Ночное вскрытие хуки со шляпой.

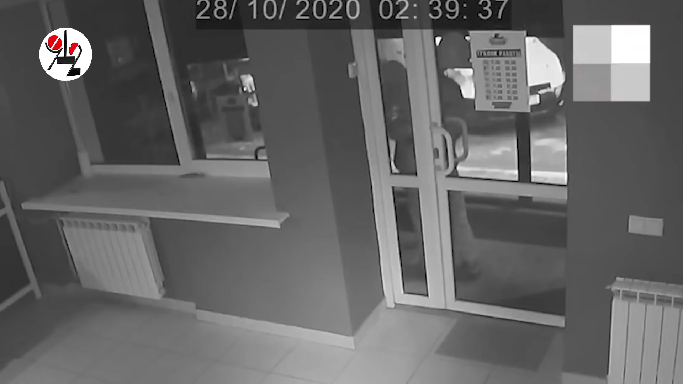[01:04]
Более чем уверенно взломщик подошел к кассе, распахнувшейся с подозрительным рвением, и выгреб оттуда 10 тысяч рублей наличными, видимо, мелкими купюрами.
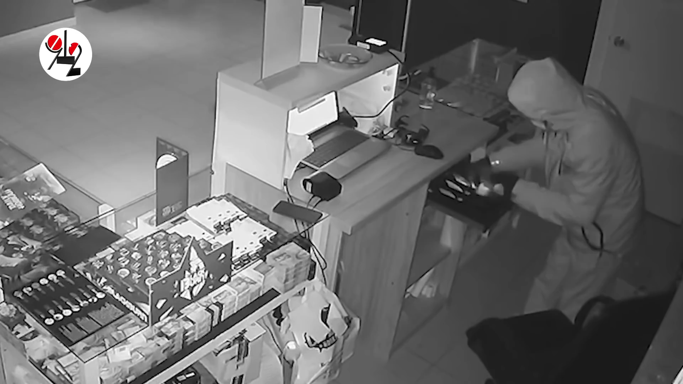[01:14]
Ничего более, ни понюшки табака, ни одного чилима, не взяв, проигнорировав также лежавшие у кассы телефон и ноутбук, вор издевательски вальяжно с объекта удалился через неполные две минуты. Группа реагирования от ЧОПа примчалась спустя неполные пять минут.
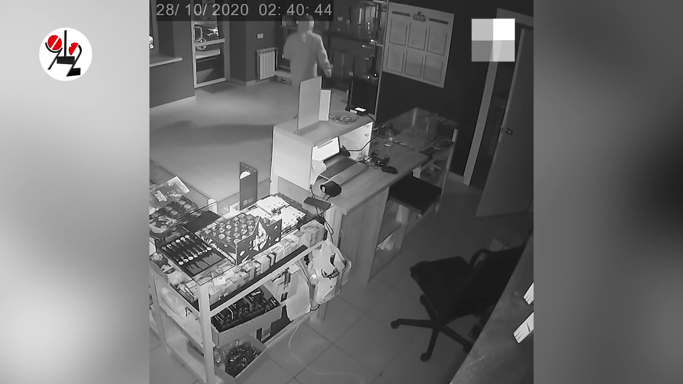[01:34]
Понятно, что никто ее не встречал.